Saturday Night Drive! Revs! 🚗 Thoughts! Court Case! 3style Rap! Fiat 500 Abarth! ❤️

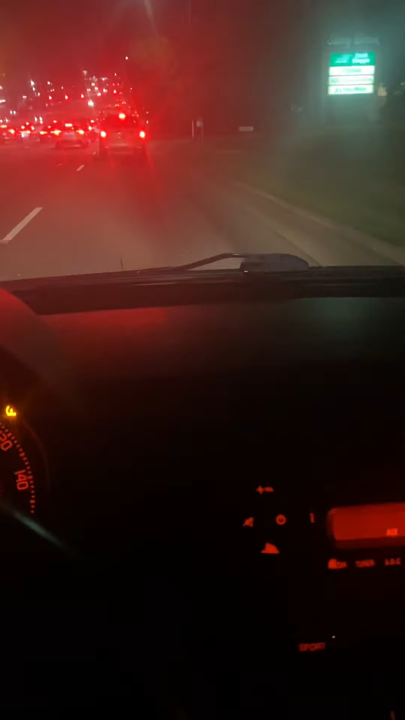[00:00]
This is what I got to do on a daily basis. This is my job. I deliver pizzas with Domino's Pizza. And I don't want to get that guy's license laid. Look at that light. That beautiful light. We're just doing a video of me driving normally. Doing a nice little cruise.
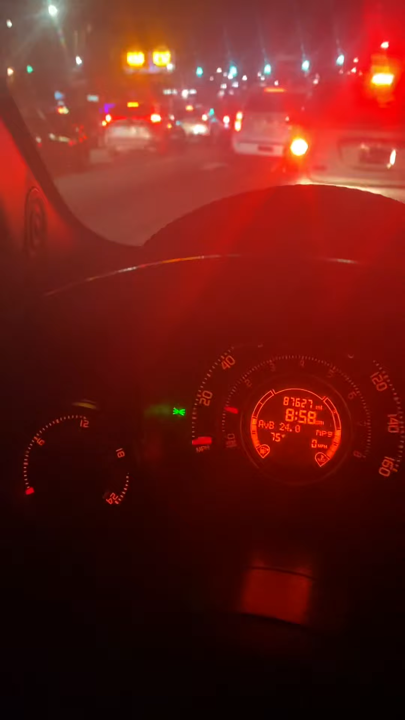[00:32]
We're going to Burger King to get some food. I normally don't get fast food, but I'm under a lot of stress so I don't want to get food. My headlights are in green. Here we go.